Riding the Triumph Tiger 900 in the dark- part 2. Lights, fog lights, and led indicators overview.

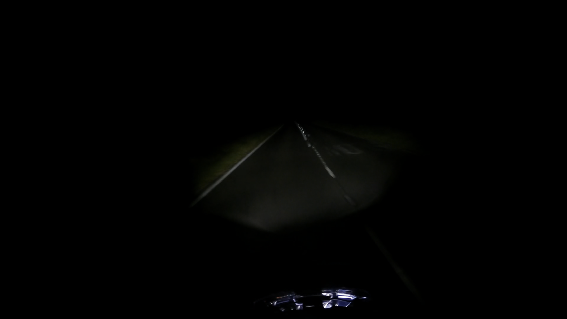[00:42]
I'm on the main beam and I've got a pretty good spread of light all over, left to right.
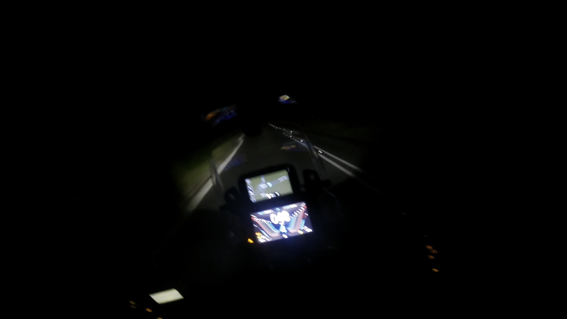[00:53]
It's one of the best headlights I've ever used. That's with fog lights on. Even better. Lights up even more on the sides. And that's the full beam.
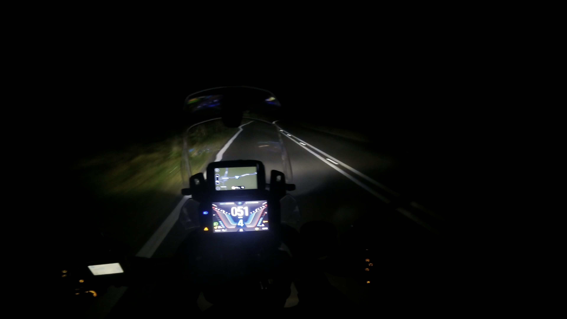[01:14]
It basically turns the road into daylight. Apologies for the wind noise, by the way. It's quite windy tonight. It's a great bike to ride at night. I've got great visibility. It's definitely the bike with the best headlights I've ever ridden. I've got a great view ahead.
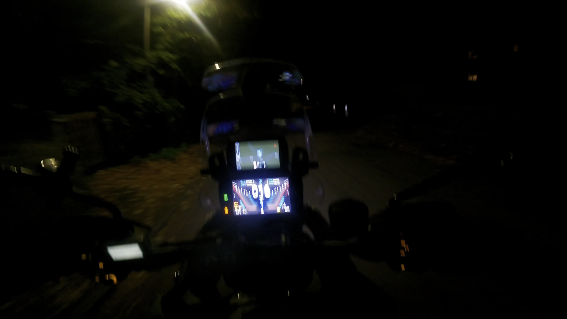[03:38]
And there, the, so that's the daytime running light, and the green light icon is on the dash. Which, you would assume would be the main beam. So, that's a bit confusing.
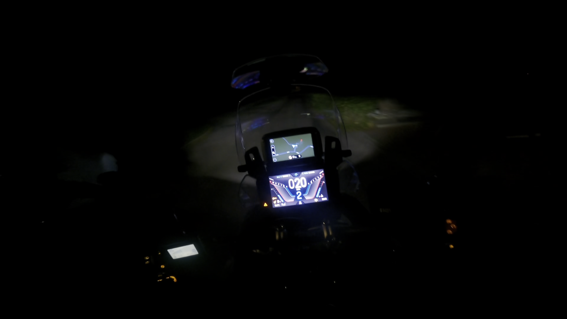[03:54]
So now, this is the main beam, and there's nothing on the dash to say it's illuminated.
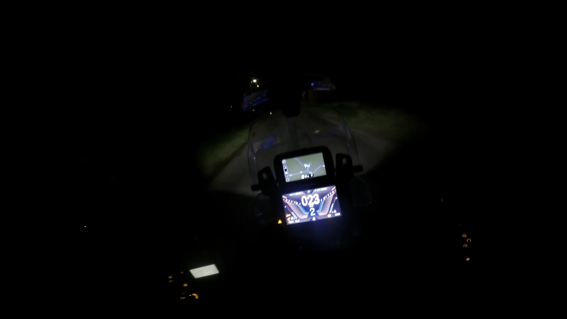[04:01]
Obviously, I don't know where it is, I can see. But, yeah, let's get those frog lights back on.
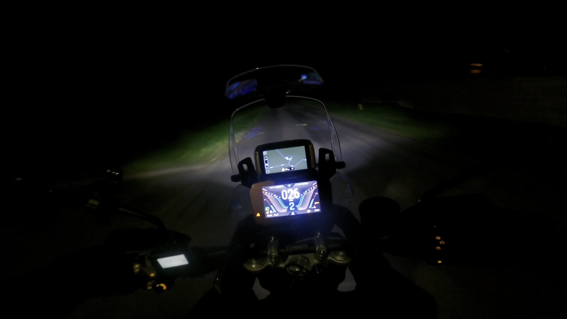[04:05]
Erm, if you want to flash along with someone with your main beam on, you have to press the flasher twice. There's no, there's no quick flash.